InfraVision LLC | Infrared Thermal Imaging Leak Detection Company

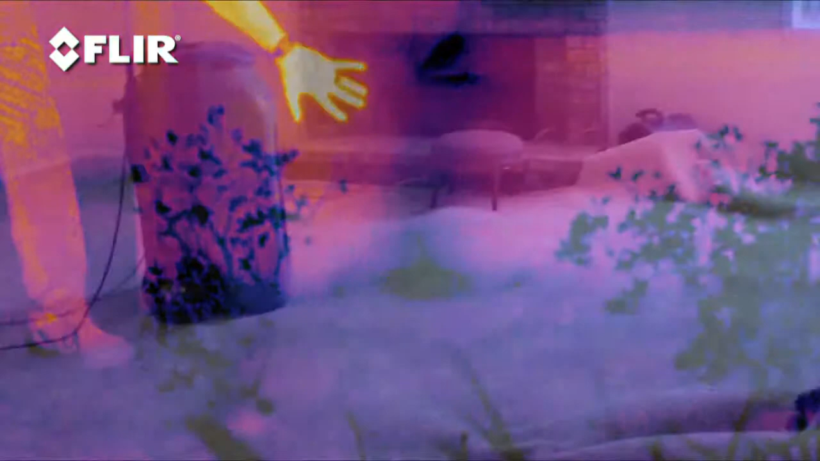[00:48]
With the health problems and funky smells that mold can cause, there's no time to waste.
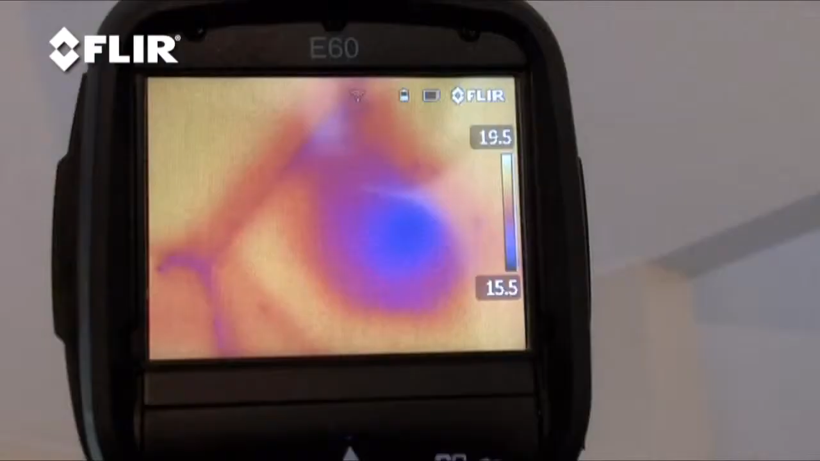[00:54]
That's why a FLIR thermal camera is a must-have tool.
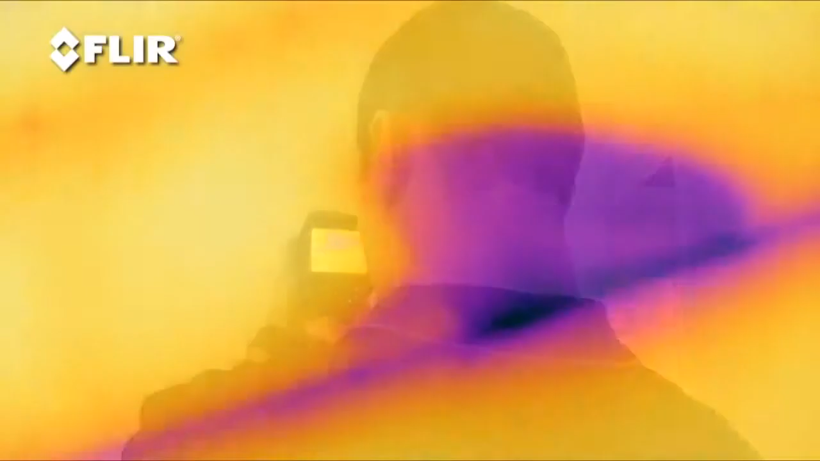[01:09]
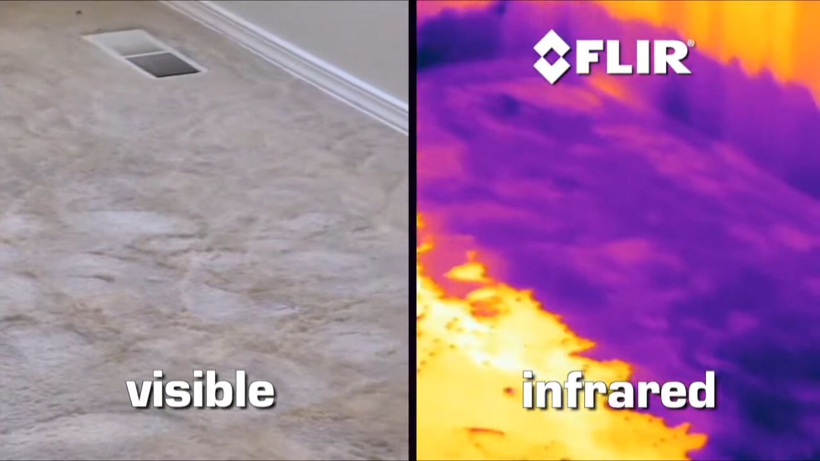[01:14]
In fact, you can see those cooler and warmer spots on walls, ceilings and carpet right up to when the last bit of moisture evaporates.
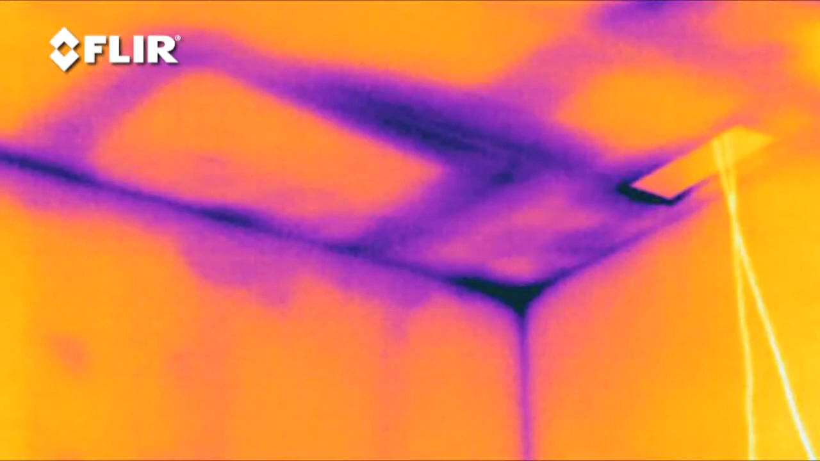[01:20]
So you can even catch areas that are barely damp.
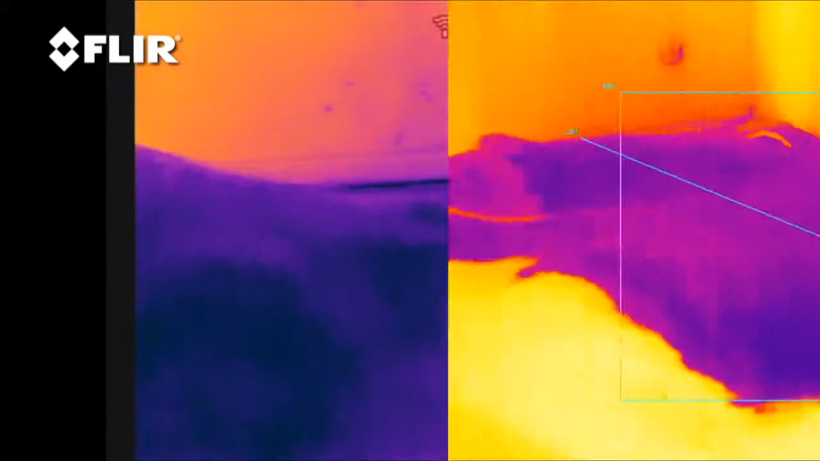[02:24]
In this time lapse video, you can really see how well the drying process is going.
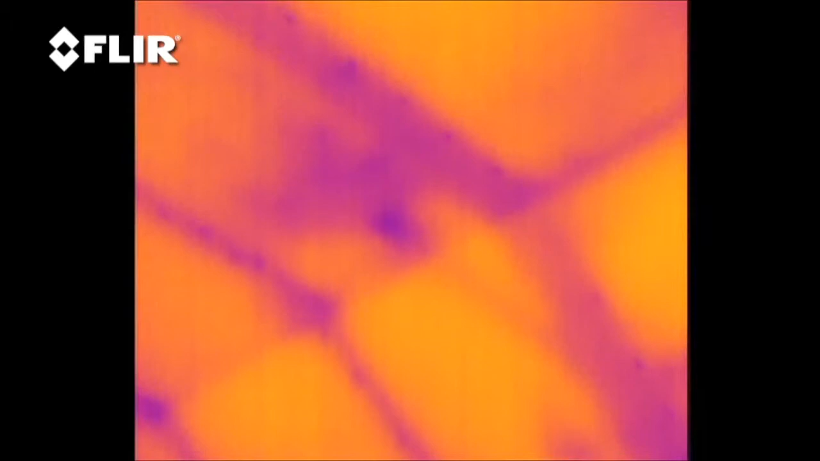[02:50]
For example, in this area you can see the studs in the wall. These dark points here are actually drywall screws.
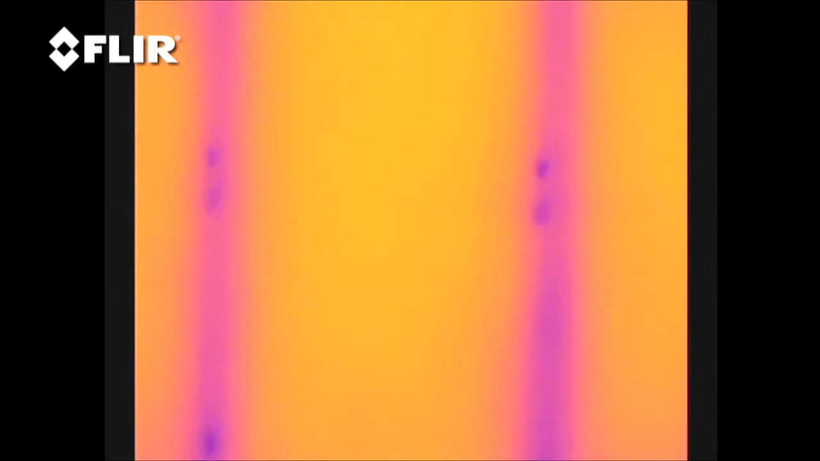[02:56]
This looks like some of the insulation may have sagged. Maybe from getting wet, or perhaps it was poorly installed from the start.
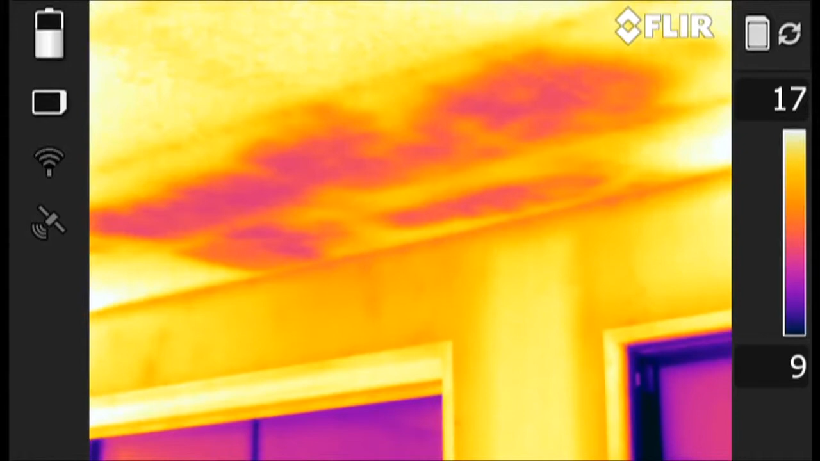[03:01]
The insulation is completely missing here.
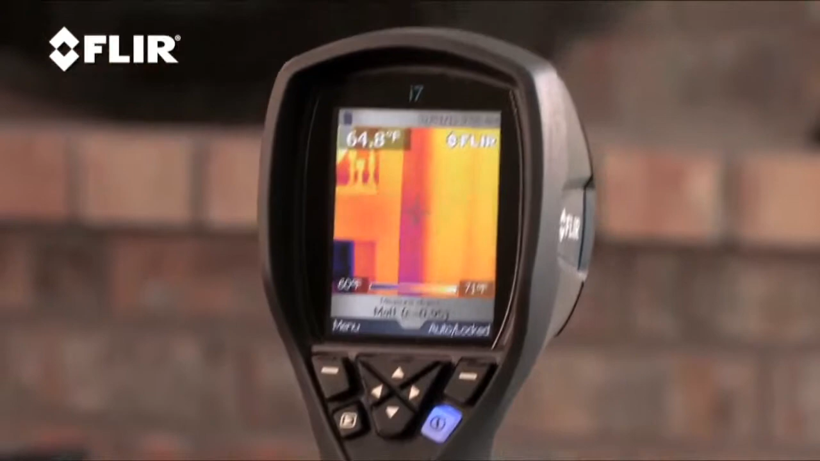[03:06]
On screen: spot 64.8°F
This place could use some improvements.